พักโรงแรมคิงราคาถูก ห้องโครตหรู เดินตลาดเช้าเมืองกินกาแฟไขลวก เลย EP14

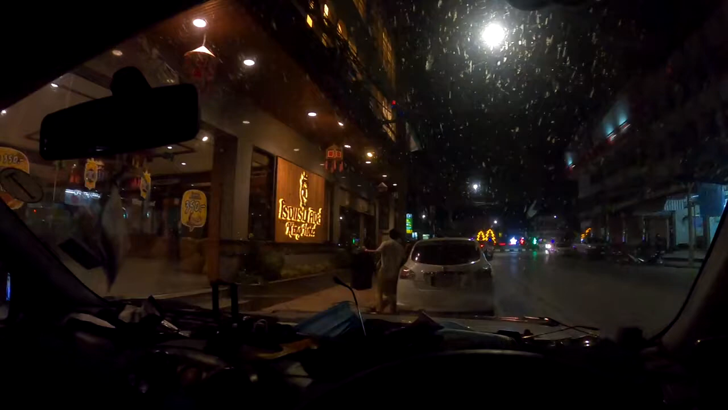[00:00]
มาถึงจังหวัดเลยแล้วครับออกจากเครียงคารมาไม่นอนเครียงคารนะวันนี้กิงยามาจังหวัดเลยก็ตอนนี้ผมจอดอยู่หน้าลงแรมน่ะลงแรม King เห็นก็เชียนว่าบอกลุมต้นว่า 350 บาทไปถามข้างในอยู่ราคาต้องไหนตรงนั้นจะเป็นวงเวียนเนอะโดดก